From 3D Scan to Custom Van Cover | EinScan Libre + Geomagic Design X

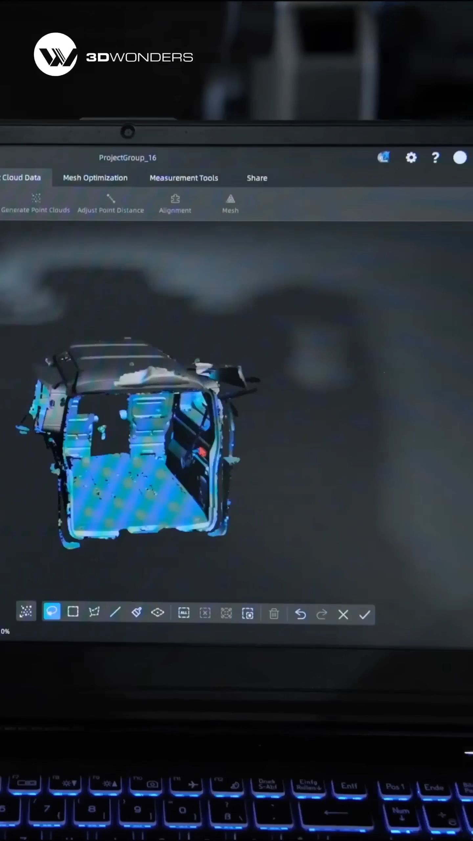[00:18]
it scans large surfaces quickly and precisely, even inside tight cabin spaces.